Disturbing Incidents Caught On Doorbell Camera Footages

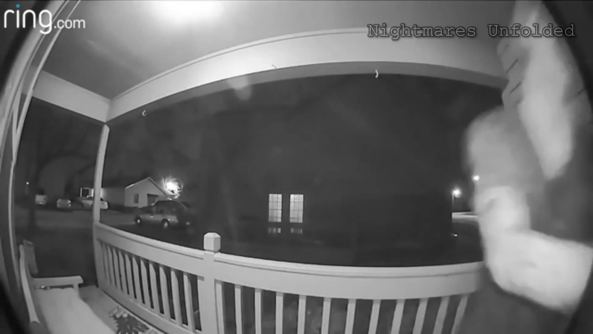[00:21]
a guy comes to this house's front door and immediately starts banging the door with his shoulder. He seems injured, and he has what seems like blood all over his face.
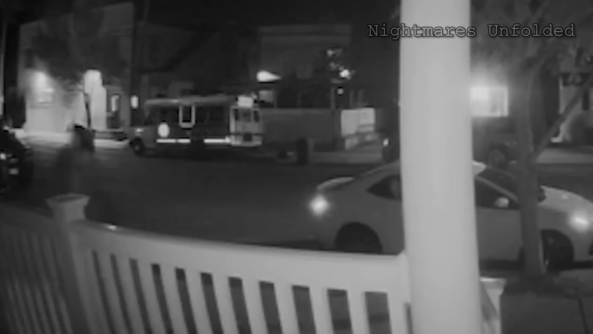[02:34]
He makes his way directly to the porch of the house before eventually running up to the camera where you can see the man wearing some sort of drawn-on mask with a mustache.
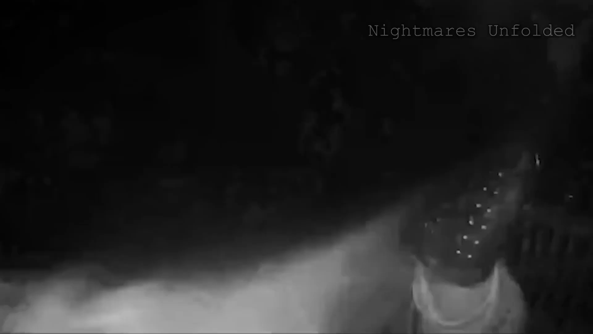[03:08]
He observes the man trying to open his door and peering into windows.
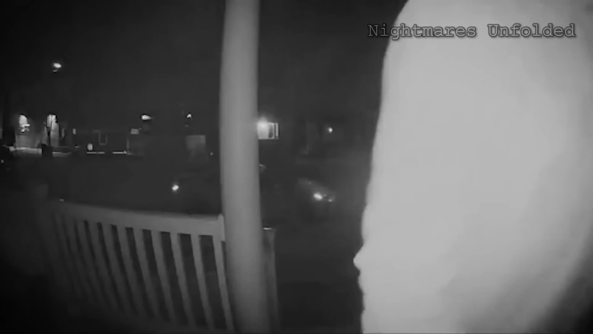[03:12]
He instantly put on some clothes in response to this and went outside to confront the man. He decided to phone the police and submit a report after failing to locate him.
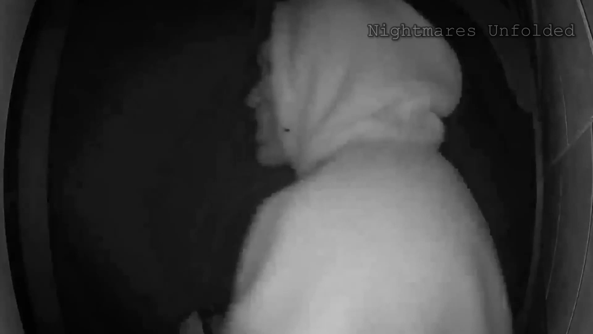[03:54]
This video was recorded on October 2, 2022, around 5 in the morning. It depicts three men standing in front of the door to this home. They have firearms in their possession and are dressed in masks that look like from the movie, The Purge.
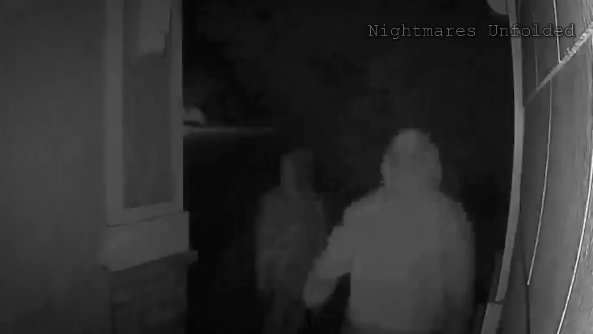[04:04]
As one of them notices the doorbell camera, he covers it with his hand right away.
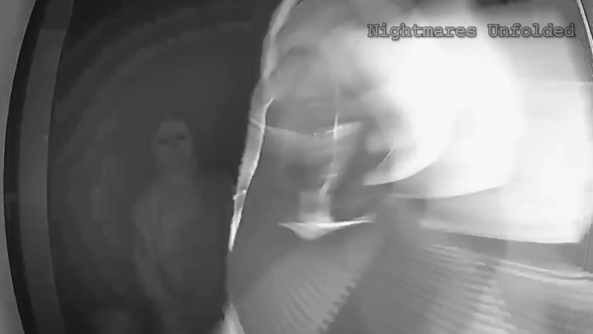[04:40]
He launches the app. However, all he sees is the camera being covered by a glove.
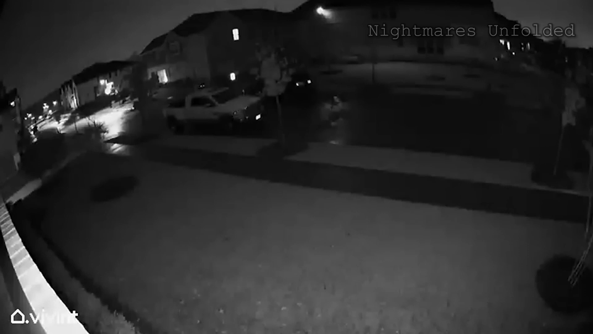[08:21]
The massive explosion goes off a few homes down around 2 a.m. on January 1st, 2022.